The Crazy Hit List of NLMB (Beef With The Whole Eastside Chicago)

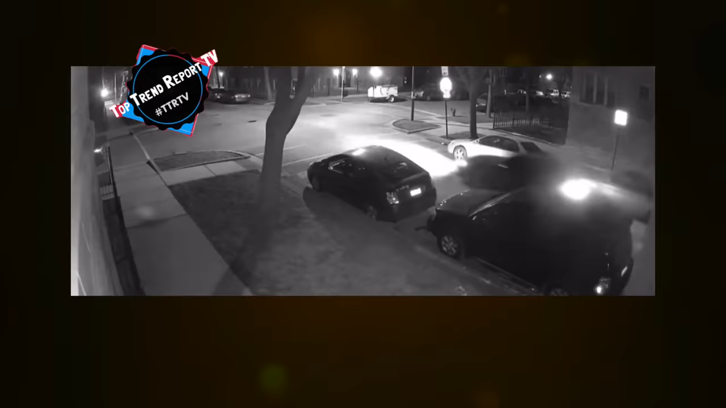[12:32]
The shooters were in a light-colored SUV and drove by in five shots.